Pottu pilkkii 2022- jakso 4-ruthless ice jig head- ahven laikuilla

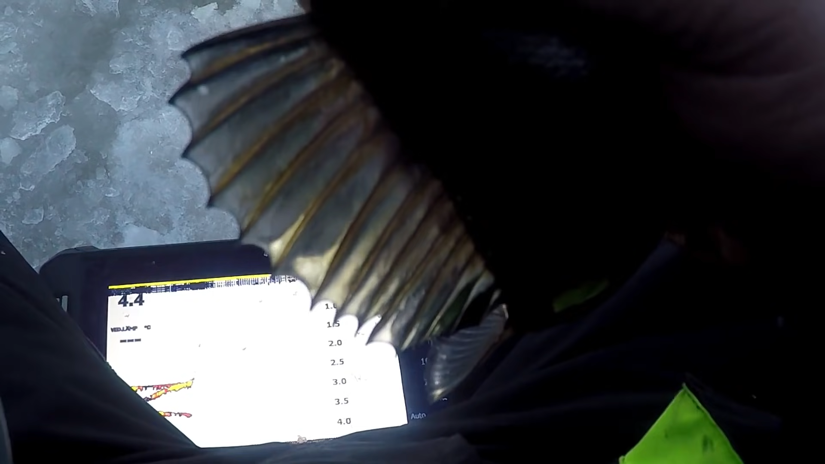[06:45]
Nyt on 3 sentin perus. Siellä vilahti.
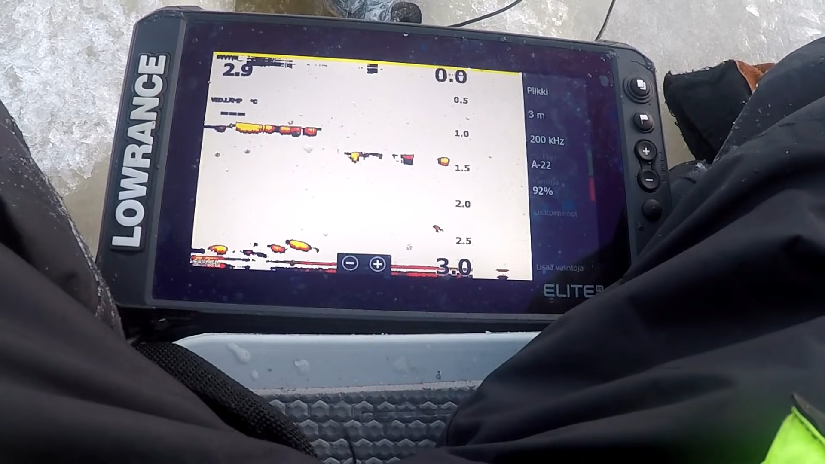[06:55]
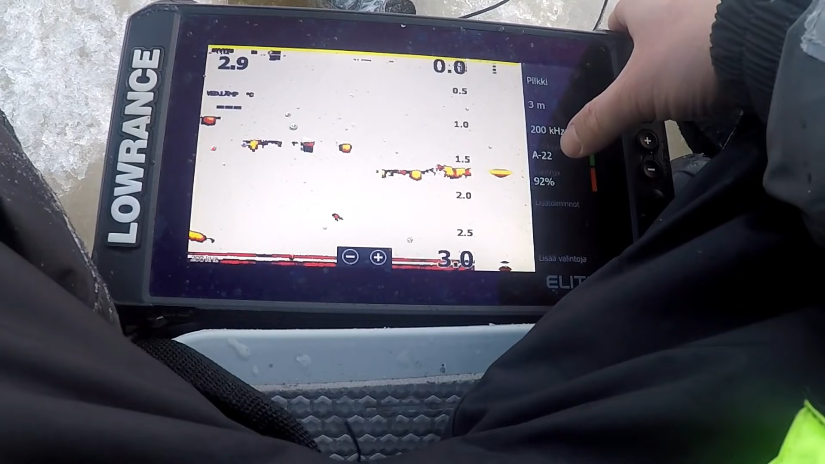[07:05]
Nyt taittaa tulla.
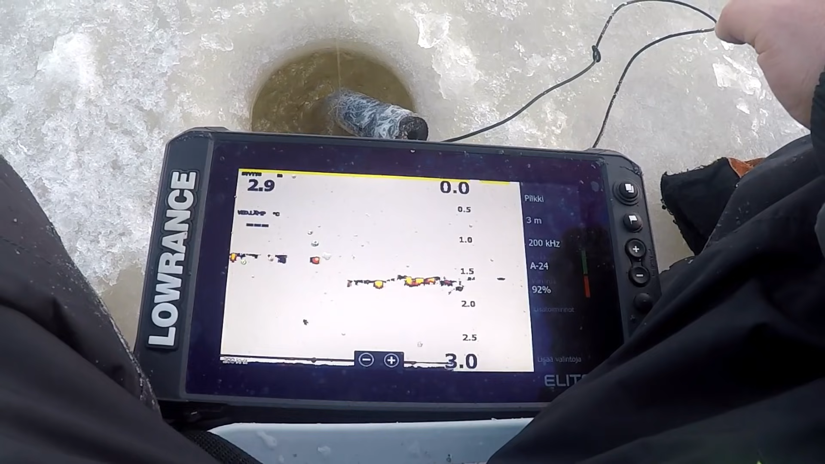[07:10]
Pikku nypy tuossa. Otti se kiinni.
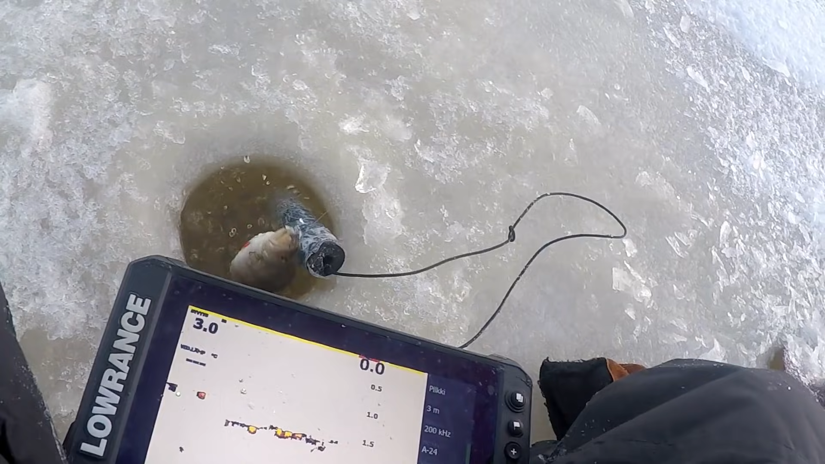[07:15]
Katsokki. Ihan hyvä. Nyt on ihan hyvä vilekalaaja.
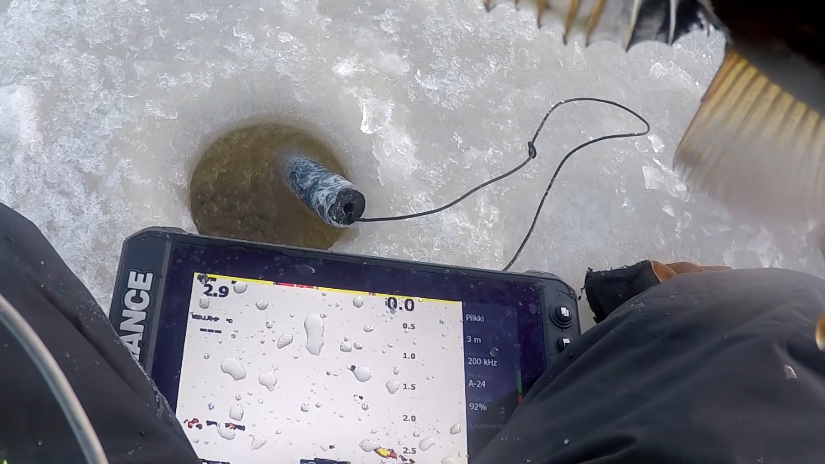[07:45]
parasta ottiaikko, niin missäs en näe nyt jikii tuossa ruuussa. Nyt pilasin, vähän huonosti on tuo
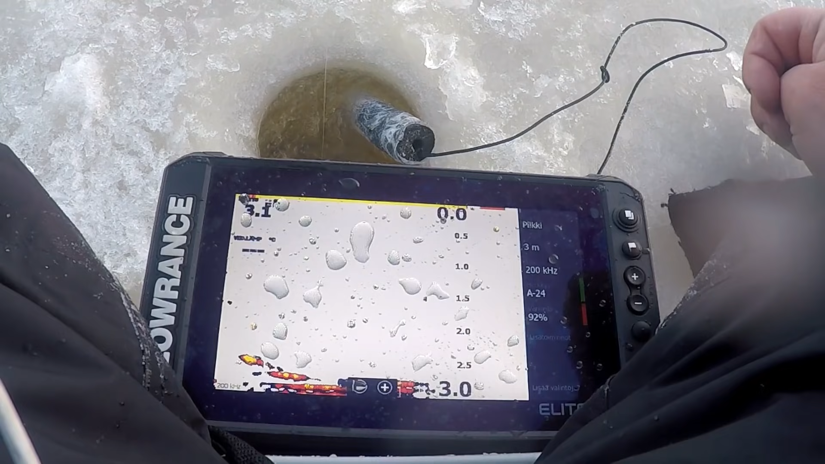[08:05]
anturi nyt.
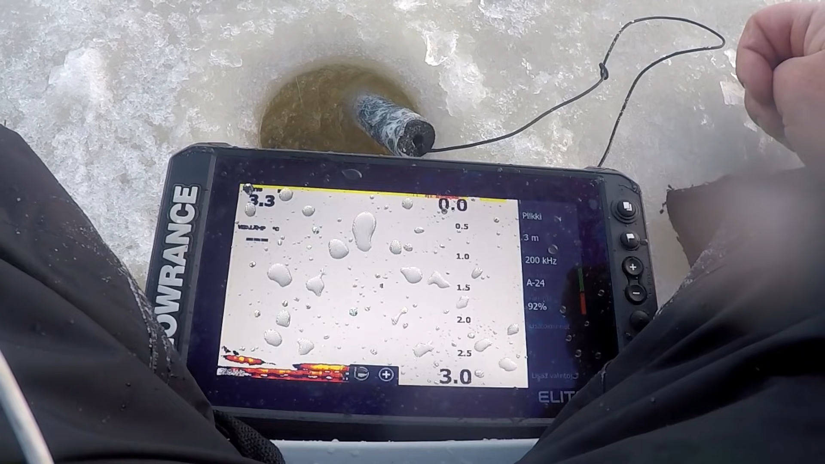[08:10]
Vähän pienempi.
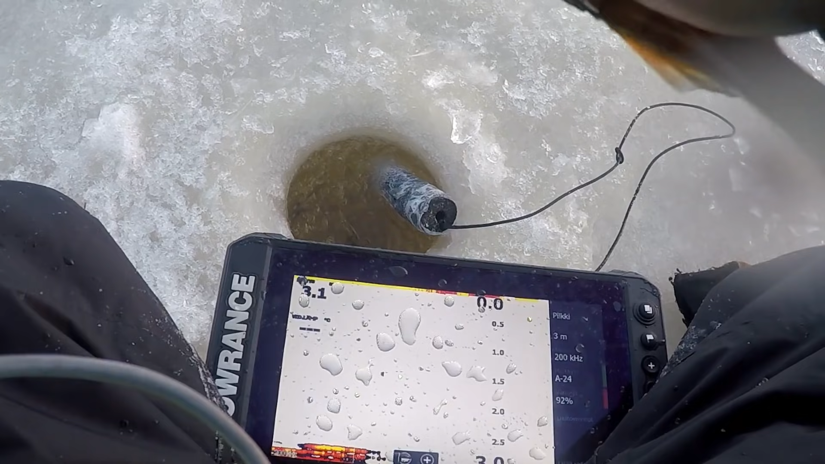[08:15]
Otetaan saada tuo anturi tuohon sillä, että se näkyy tuo jiki tuossa koko ajan. En jää nyt oikein mitään.
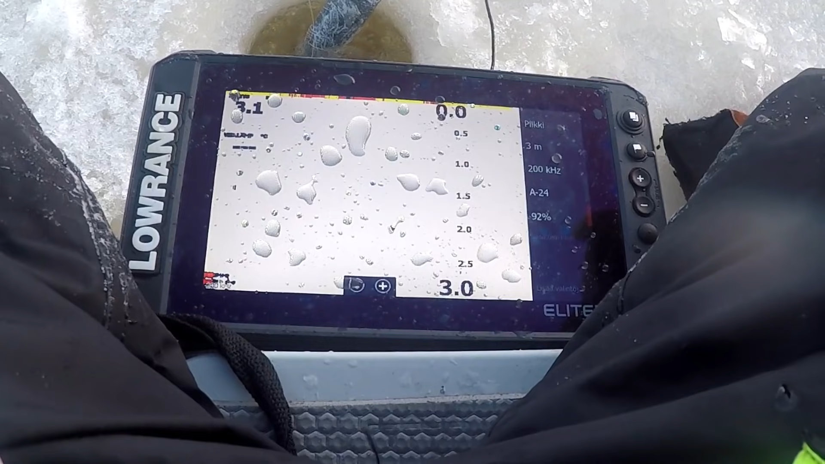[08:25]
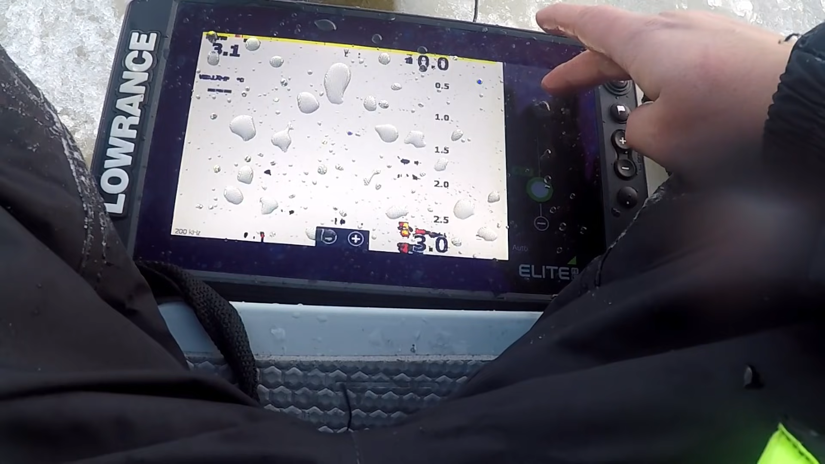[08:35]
Oho, tuas näppätti. Vieläkään en näe jikiä, että missä se on.
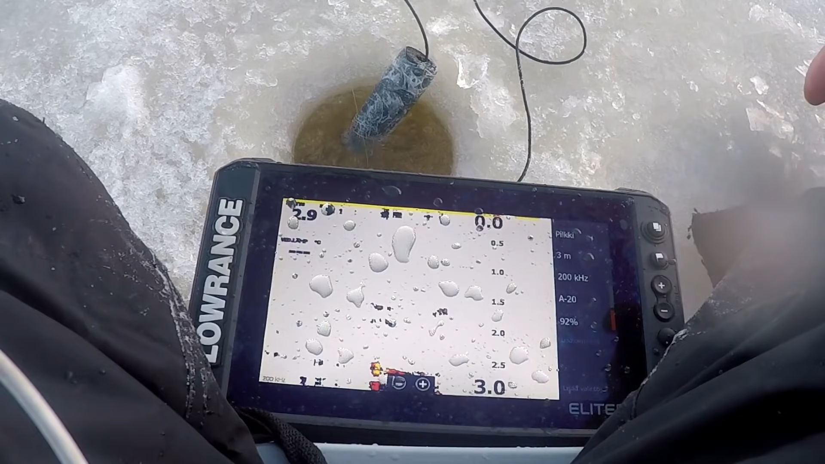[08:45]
Enkä niä kyllä kalojakkaan. Tuolla näkyy.
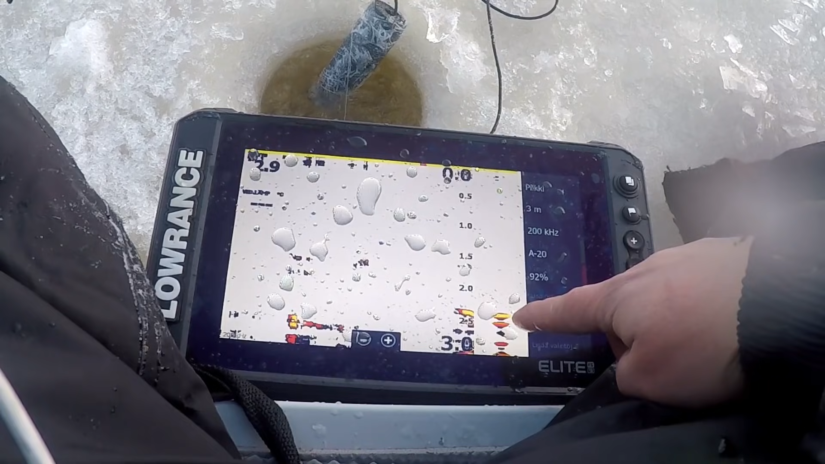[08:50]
Tuolla on kaloja.
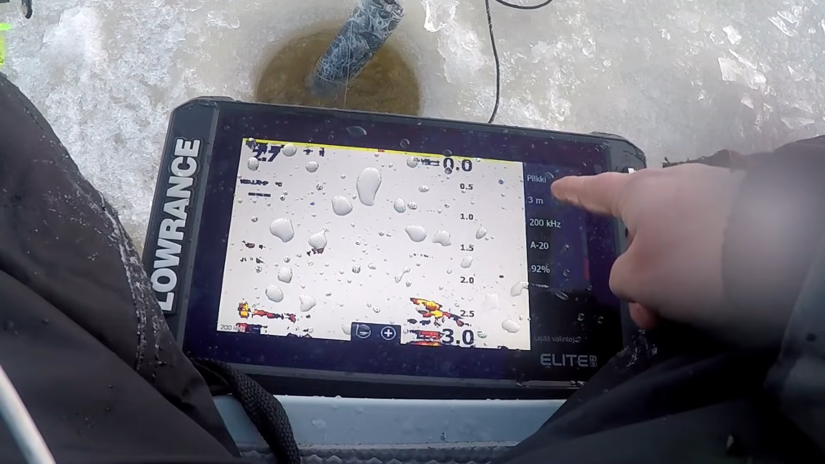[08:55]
Nyt tullaan jikille. Tuosta tullaan tuossa. Tuolla on minun jiki, tuolla on kala. Tuossa on ihan jikissä kiinni nyt. Nostetaanpa ylemmäs, lähtökö. Ei. Tuossa joo, tuossa alapuolella on.
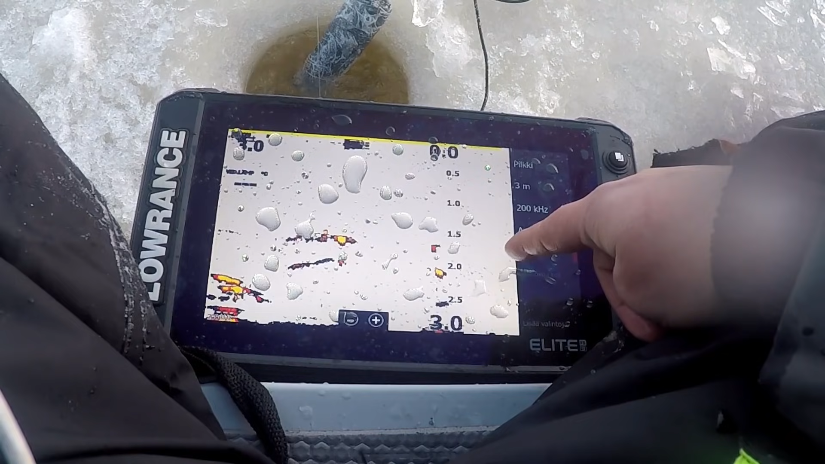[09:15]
Nyt ei! Ai ja kuulee kovasti.